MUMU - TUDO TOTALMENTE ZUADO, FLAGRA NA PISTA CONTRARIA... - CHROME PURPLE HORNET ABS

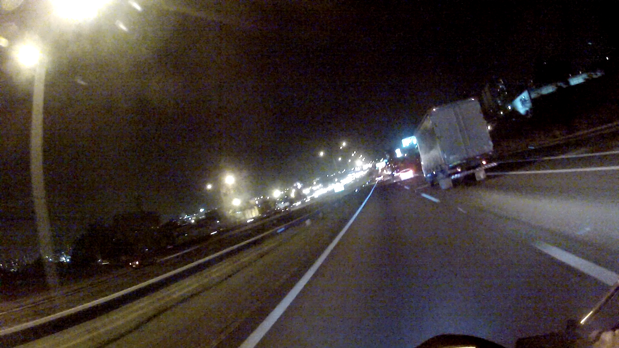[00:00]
Saudações pessoal, tamo aqui na Anchenda, sentido de São Paulo galera Olha essa quantidade de luz amarela que é o sentido litoral Olha como é que tá galera Tá tudo parado, a gente pegou agora a pouco, a gente não filmou Tá tudo parado galera, não sei se foi um acidente Não sei se é manifestação Mas tá tudo, tudo parado galera